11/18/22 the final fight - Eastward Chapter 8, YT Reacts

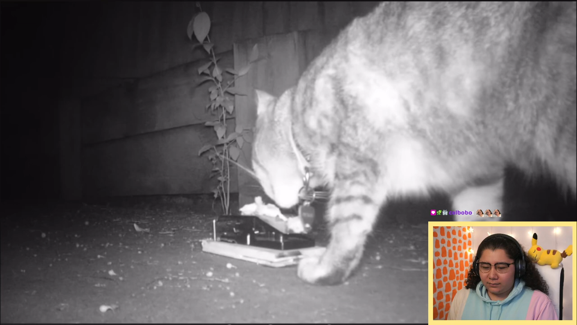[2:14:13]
And I'm not sure if it was the camera's frame rate or the strength of the catapult, but the cat seemed to disappear. So it's definitely strong enough for the frogs. But I'm beginning to realize a problem.